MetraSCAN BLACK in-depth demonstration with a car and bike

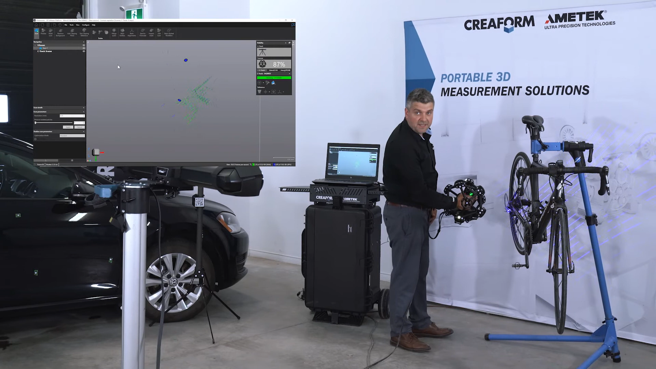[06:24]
In this case, we're not using any targets. The only thing that when you're not using any targets, you need to make sure that neither the bike nor the C-Track are going to move during the scan. We're not taking fully advantage of the dynamic tracking that you can get with the C-Track. One of the tricky things with parts like these is that you need to scan from a lot of angles in order to acquire the data accurately.